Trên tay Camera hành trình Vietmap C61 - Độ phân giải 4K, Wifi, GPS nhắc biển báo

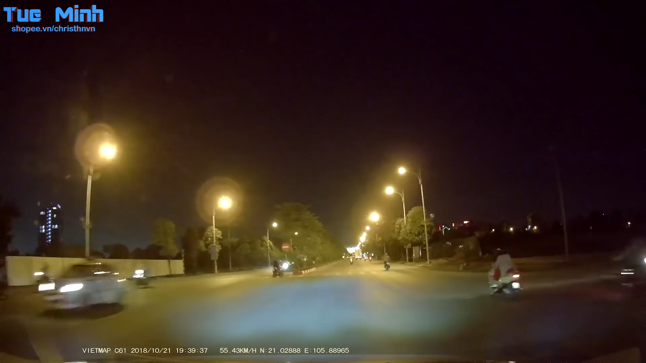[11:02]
Nhưng mà chiếc cam này thì độ phân giải 4K. Nhưng chất lượng hình ảnh thì cũng không phải quá xuất sắc. Và theo như mình nhìn ở đây. Thì chất lượng buổi tối cũng chỉ đạt được mức trung bình. Thực ra thì nói ra thì cũng hơi khó. Tại vì là tuy là độ phân giải 4K. Nhưng mà đây là một cái sản phẩm nó cũng chỉ ở trong cái tầm giá hơn 2 triệu. Chưa tới 3 triệu. Thì không thể nào mà kỳ vọng quá được. Và trước lại thì theo đánh giá của mình.